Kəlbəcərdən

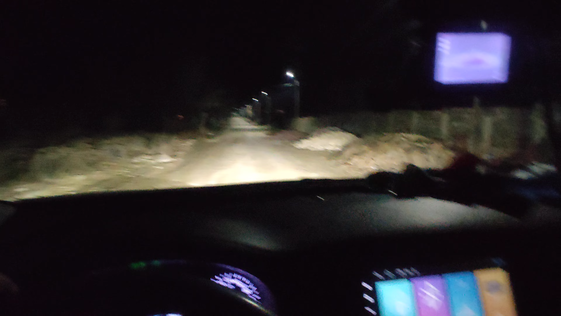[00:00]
Allah'ın bu gününe şükür. Allah'ın bu gününe şükür ki gecə vaxtı Kəlbəcərin küçəsində adam yol gedir.